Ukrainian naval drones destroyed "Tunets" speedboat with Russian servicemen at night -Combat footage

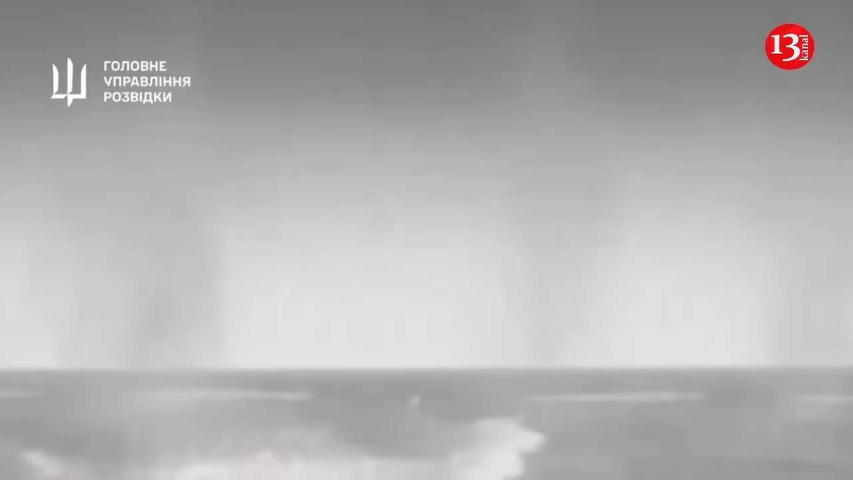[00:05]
Fighters of the main intelligence agency of Ukraine destroyed another speedboat belonging to the invading Russian army. The footage of the operation was released by the main intelligence agency.
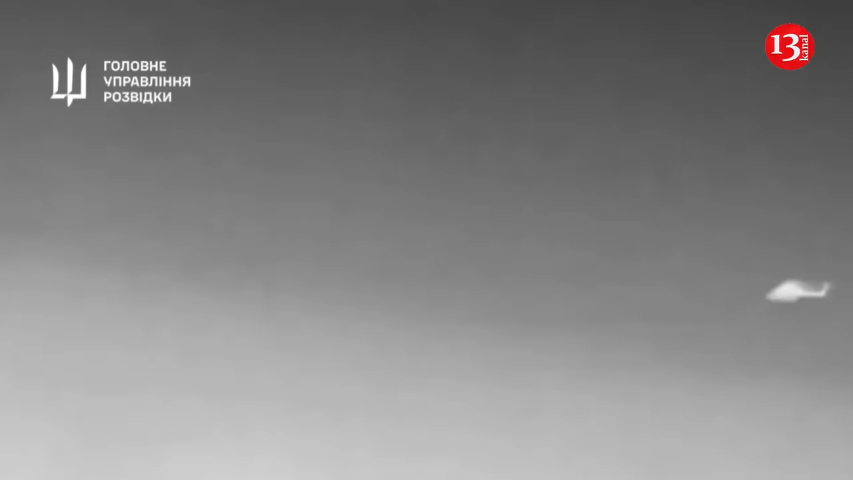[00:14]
The Tunitz-type speedboat exploded and was damaged as a result of the attack by the Magura V-5 Marine drone.
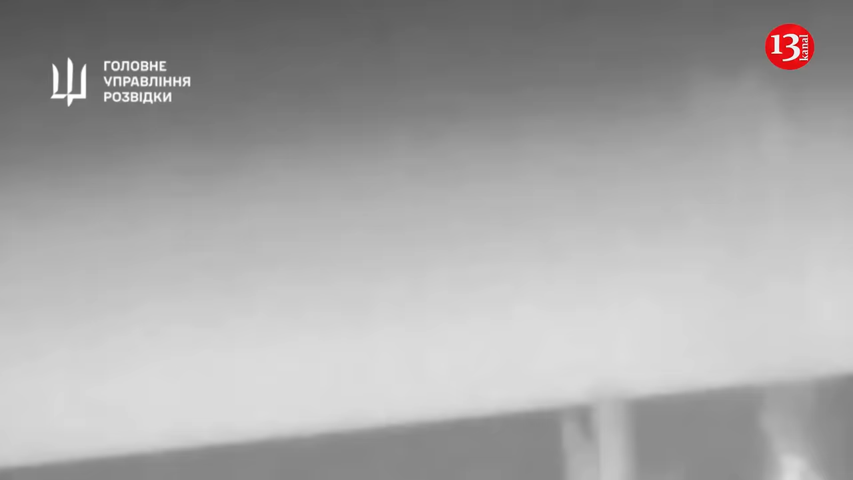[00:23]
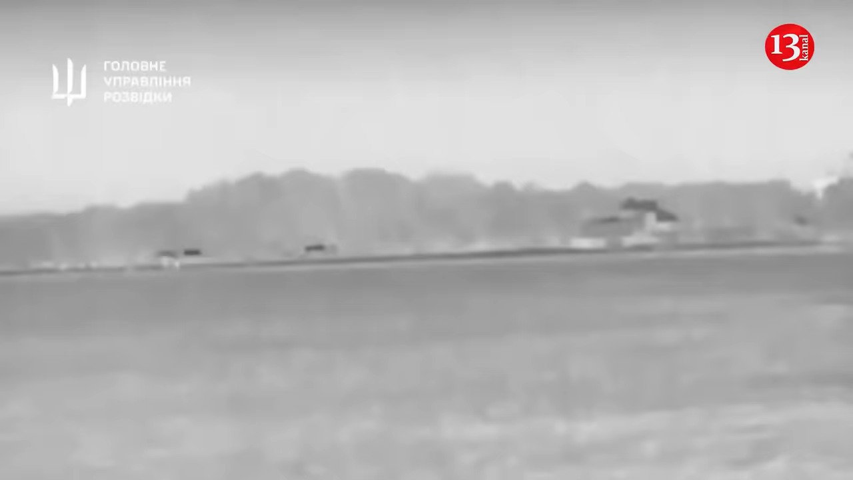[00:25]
As a result of the operation, three more floating vehicles belonging to the occupying army were damaged.
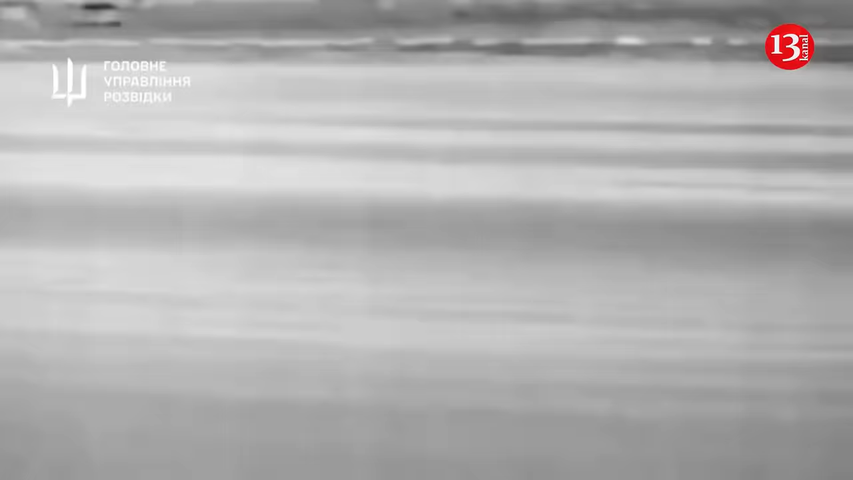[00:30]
The Russian military is now deploying fewer ships into the open waters of the Black Sea.